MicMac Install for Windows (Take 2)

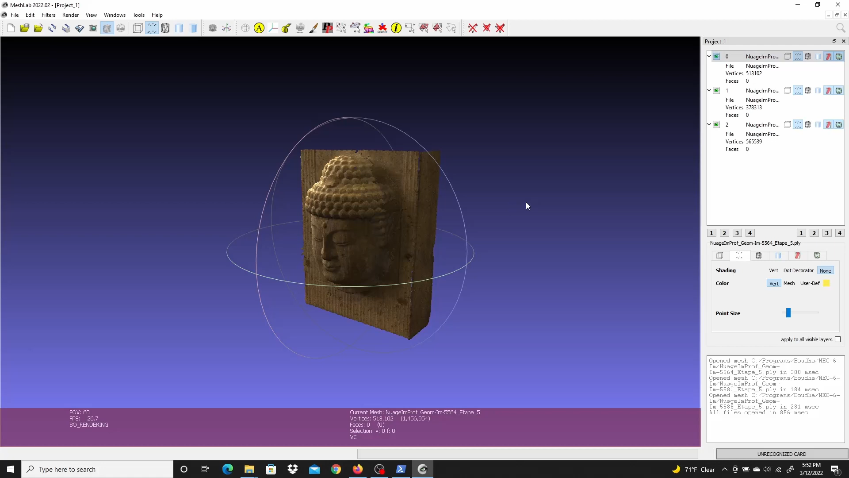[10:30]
So it looks like maybe about a million, 400,000 points making up this cloud.